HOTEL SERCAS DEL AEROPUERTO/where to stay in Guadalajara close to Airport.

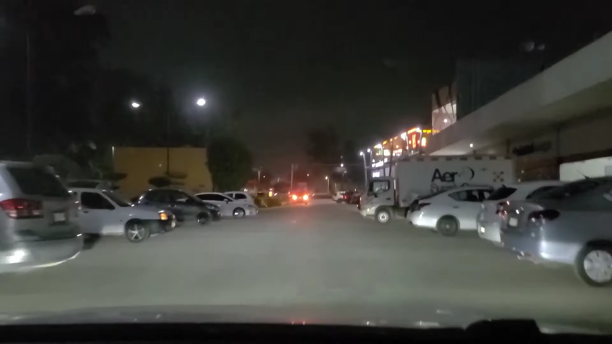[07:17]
Todo esto es parte del estacionamiento, pero a la derecha hay otros negocios.